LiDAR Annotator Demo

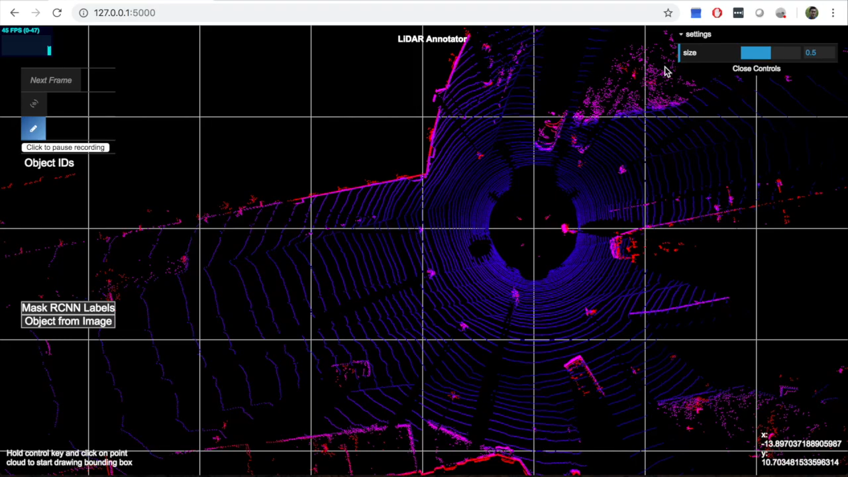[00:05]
Since drawing bounding boxes is hard in 3D,
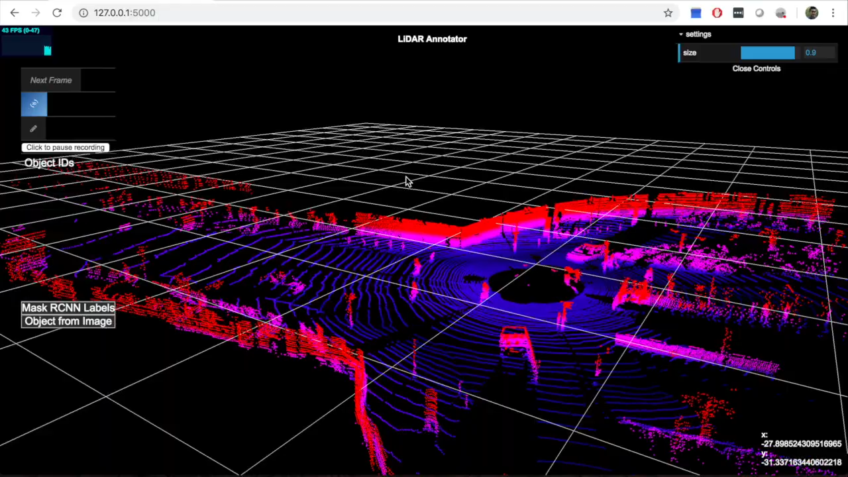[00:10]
we reduce the complexity to drawing only 2D bounding boxes since the vertical height of the bounding box can be easily inferred.
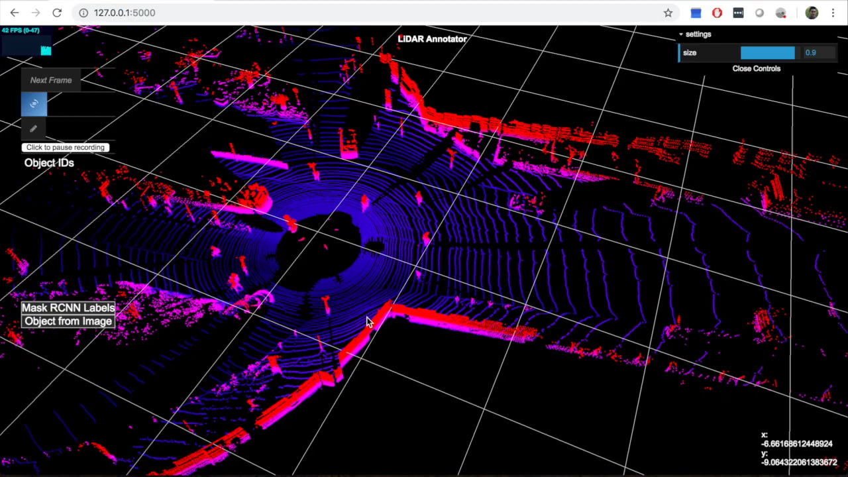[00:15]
Even after doing this in normalizing colors of the point cloud to increase contrast, finding the correct point clouds to draw bounding boxes is not trivial.
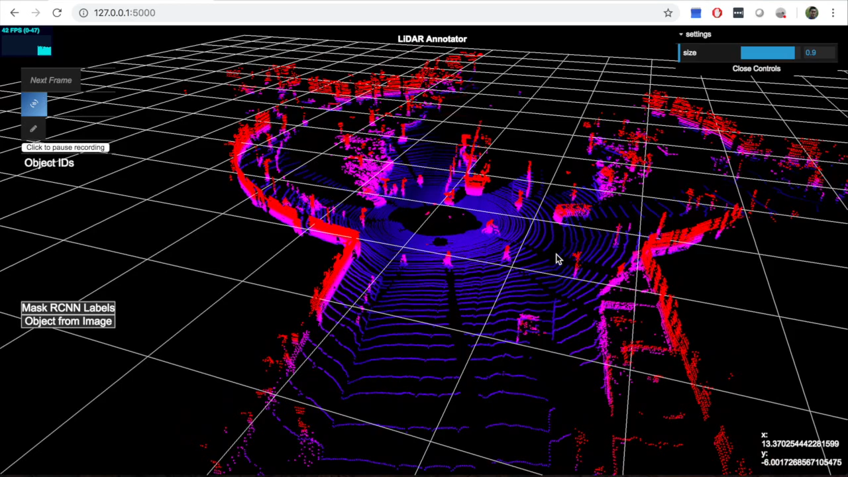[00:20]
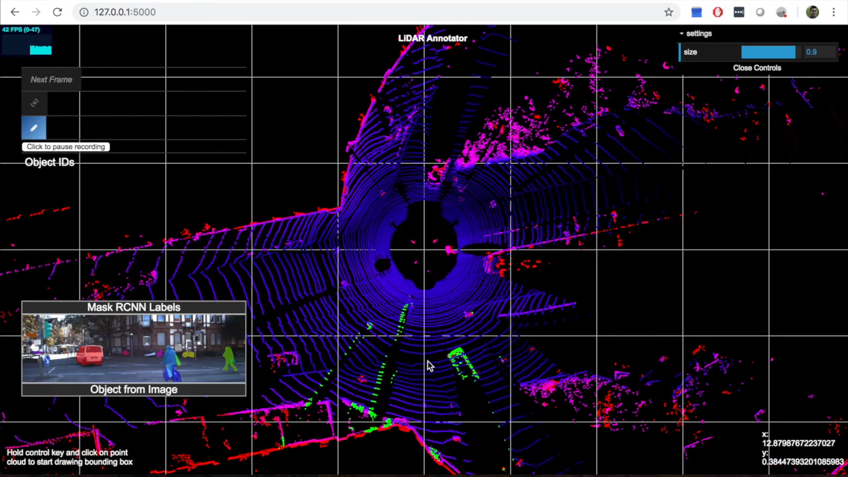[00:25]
To help with that, we use Mask RCNN trained on Microsoft Calico dataset to generate segmentation masks and project the 3D point cloud onto the image.
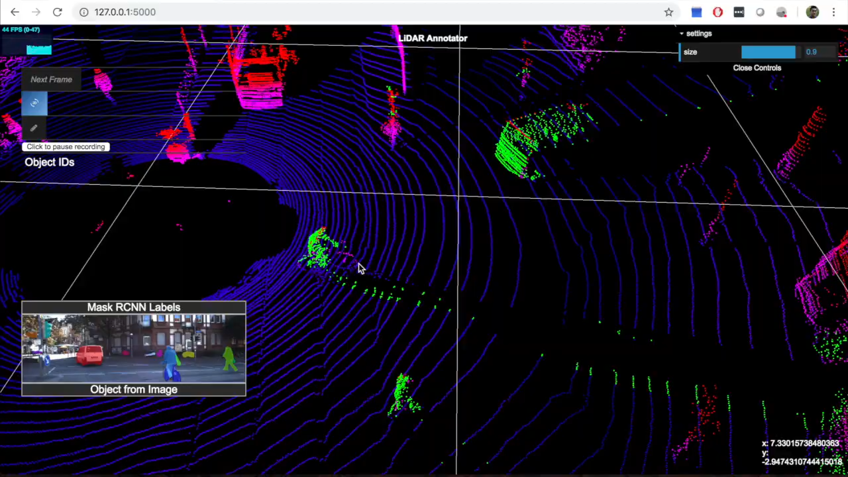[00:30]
By getting the intersection of the segmentation masks and projecting the points,
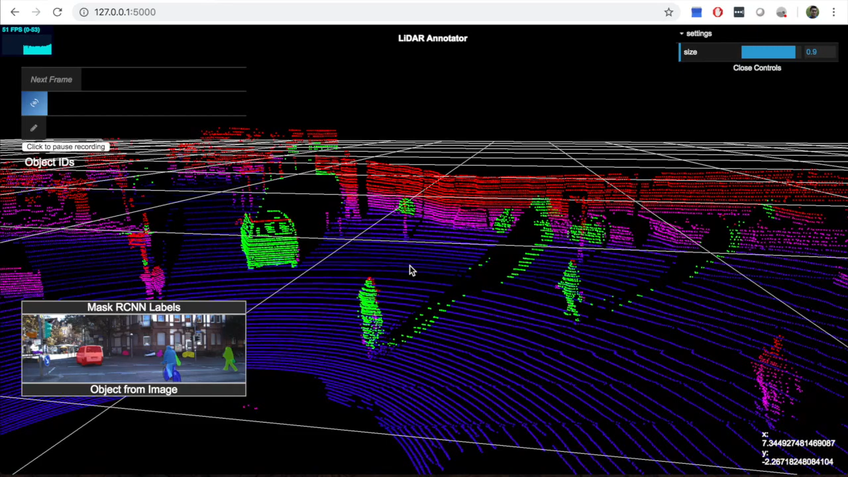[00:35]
we are able to get the point clouds for just the objects of interest and highlight them on the visualizer as shown by the green point clouds.
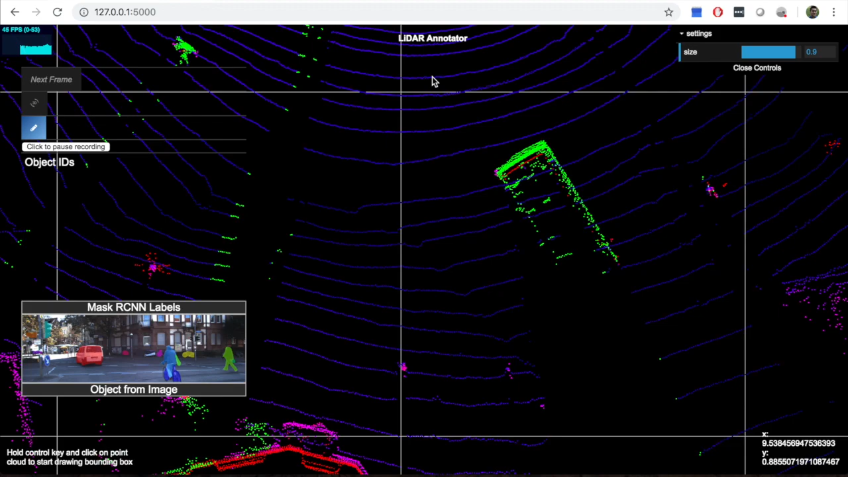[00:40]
Another hard task is labeling the bounding boxes. To help with that, we use Inception V3 trained on ImageNet 2012 dataset to
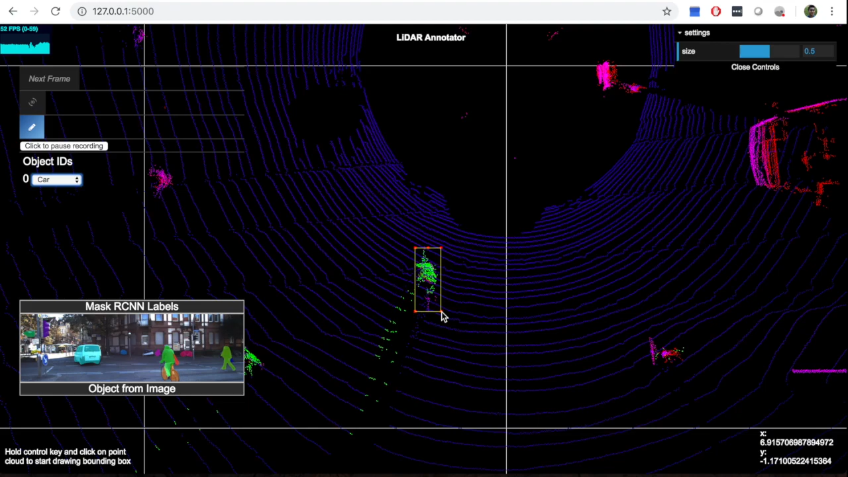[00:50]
classify objects inside bounding boxes and using the same point cloud projection technique, get the cropped image of the object if it is in the camera's sphere view. To draw bounding boxes, hold the CTRL key and click and drag. Holding the CTRL key again, you can resize the bounding box, move it around, rotate it, and even delete it.
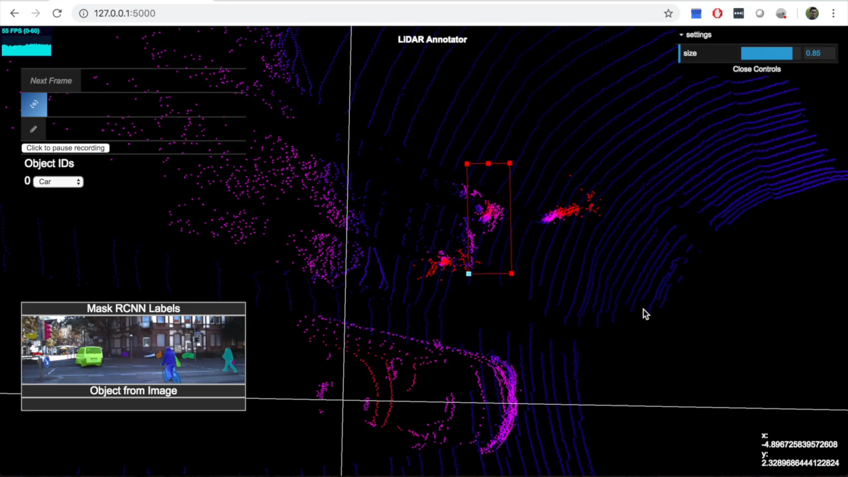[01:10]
To label the bounding box, choose the label from the dropdown menu on the objects table.
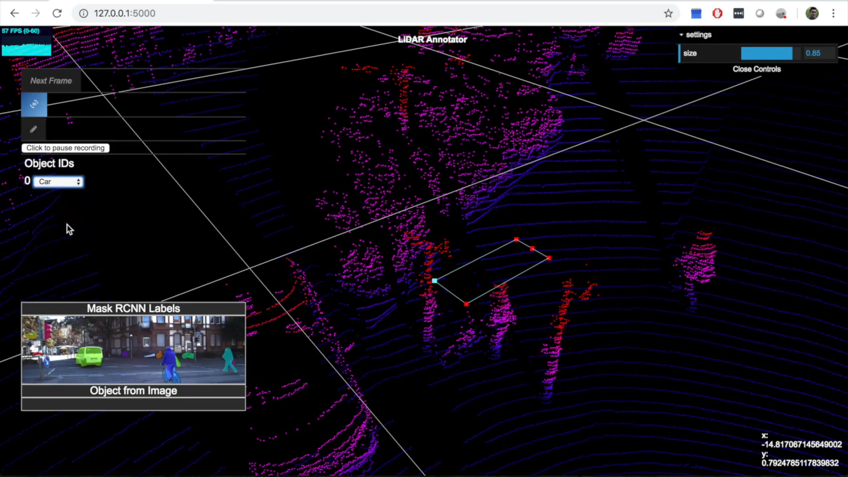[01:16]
And this is it, we have drawn bounty boxes on all the objects of interest, and they are all properly labeled. Thanks for watching.